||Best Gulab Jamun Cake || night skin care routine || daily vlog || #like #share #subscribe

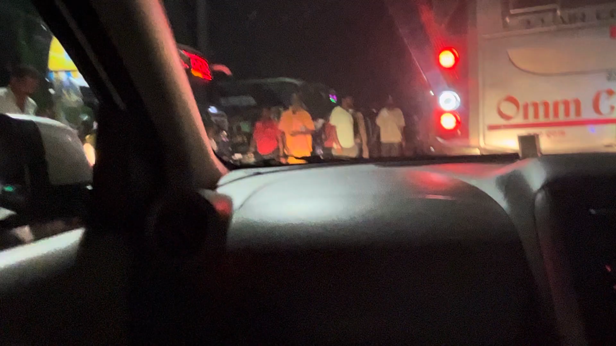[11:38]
भगवान कितना जाम है इधर गाइस, क्या करें हम, हमको बलांगीर वाला बस चाहिए।
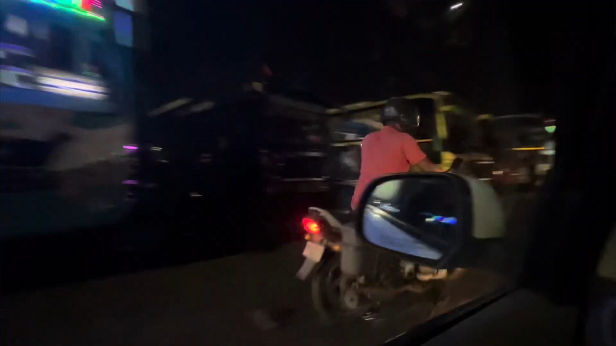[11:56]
यहाँ पे कितना कीचड़ कीचड़ हुआ है यार बारिश की वजह से।
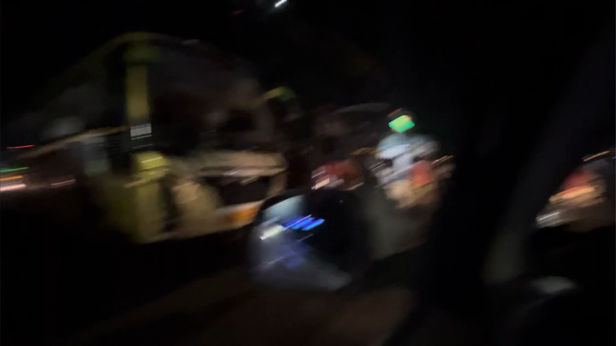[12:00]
सामने देख लो कितना गंदा हुआ है एकदम। ये है न्यू बॉस्टन, ये है न्यू बॉस्टन भुवनेश्वर का। जो जो भुवनेश्वर में रहते हो ना, आ जाना यही बलांगीर।
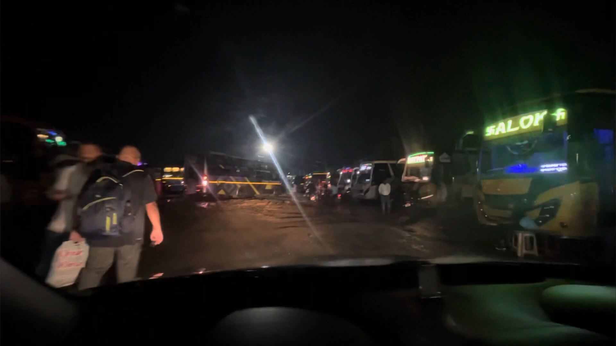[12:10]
बलांगीर ଏଇଠି ତ ବଲାଙ୍ଗୀରଟା ପୁରା ଲାଗିଛି, ଯୋଉଟା ଯୋଉଥିରେ ବଢିଆ ବସ ଦେଖିକି ଦିଅ
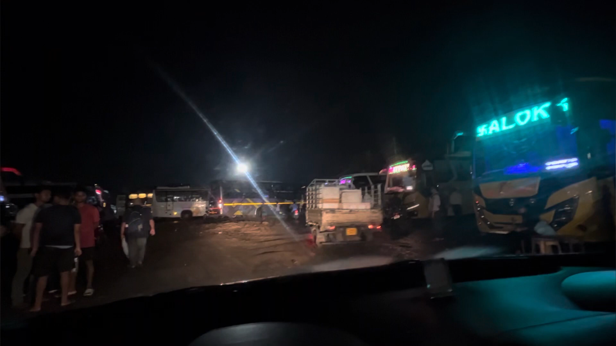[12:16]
ସେଇଠି ବି ଅଛି ବଲାଙ୍ଗୀର ସତପଥୀ।
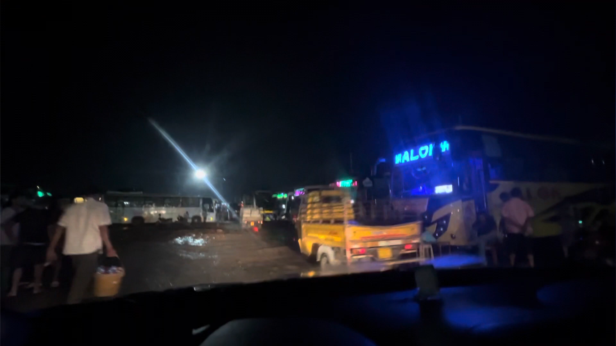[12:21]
मिल गया हमको बॉस, ये बस मिल गया।
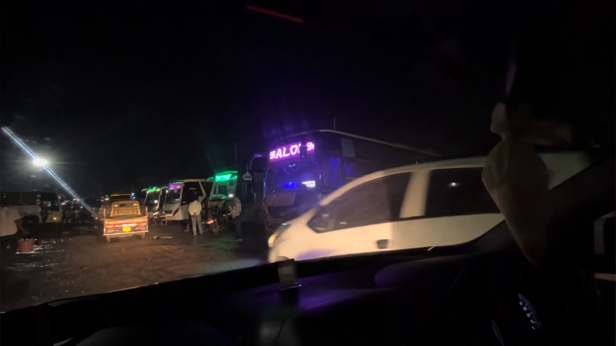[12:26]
लेकिन साला उतरने के लिए जगह एकदम वाहियात जगह है। exactly, इनको बोल देते हैं ना ये लोग, वो कर देंगे।